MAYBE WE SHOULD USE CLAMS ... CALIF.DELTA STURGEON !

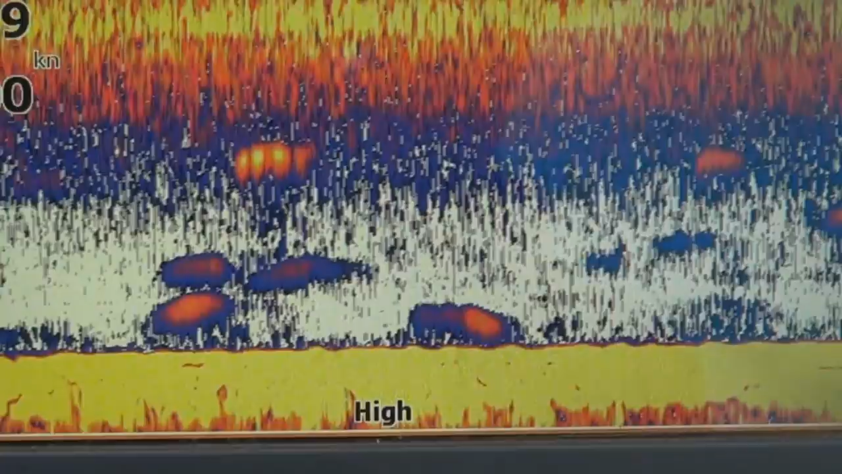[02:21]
Definitely got some fish moving through, some suspended, some on the bottom.
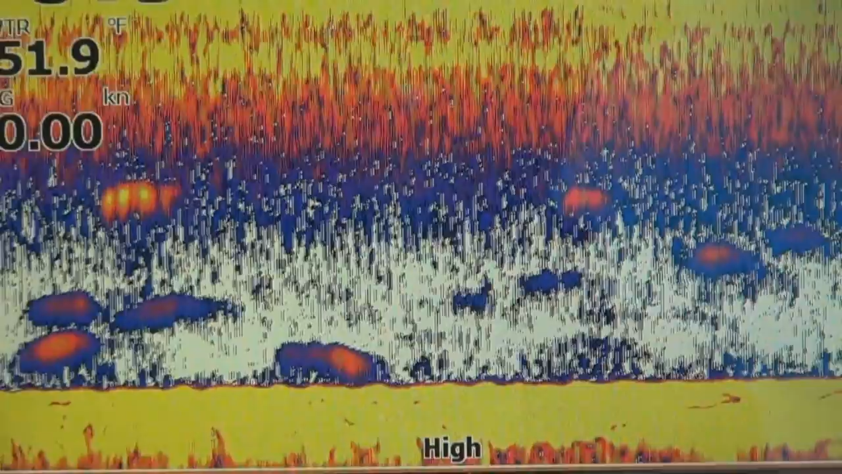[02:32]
On screen: water 51.9°F, speed 0.00 kn
Let's hope we get them to bite.